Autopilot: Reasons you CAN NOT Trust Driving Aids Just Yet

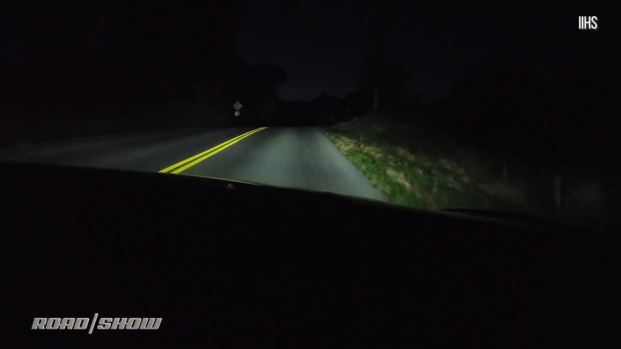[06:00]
In the U.S., those headlights are not adequate to light the roadway over speeds of 45 miles an hour.
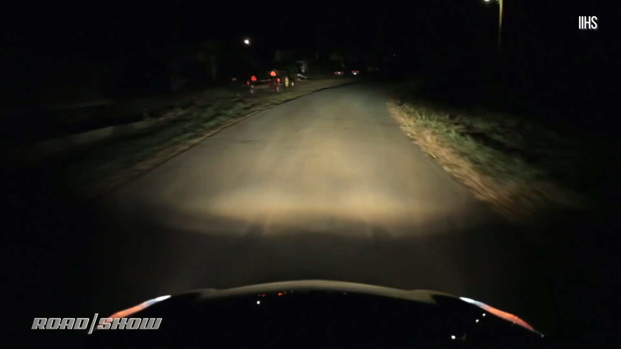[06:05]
The good news is that there is actually headlight technology that can make this much better